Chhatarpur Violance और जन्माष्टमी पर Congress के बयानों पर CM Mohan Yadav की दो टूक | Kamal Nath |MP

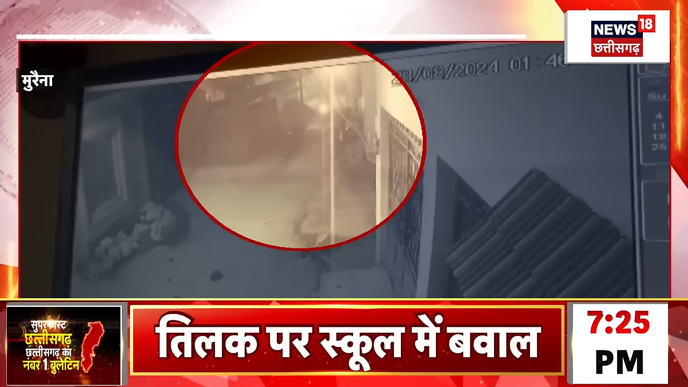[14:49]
बेटे ने विवाद के बाद दोस्त के घर के बाहर जम कर उत्पात मचाया घटना का CCTV फोटेज सामने आया है इसमें चार से पाश लोग पत्थर बाजी करते नजर आ रहे हैं अब इलकुल एक वीडियो बारेल हुआ है थानवरवारी